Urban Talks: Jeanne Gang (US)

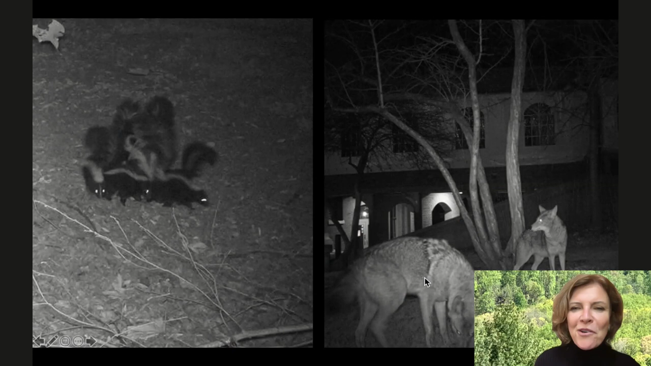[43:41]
And now we have, um, lots of kind of mammals. These are night cams that picked up different mammals in the city. And, and so I'm really interested in how those two, how, how can we have urban environments and wild, more biodiverse nature in the same plane? Cause we need each other. So the pond is actually doing the work of,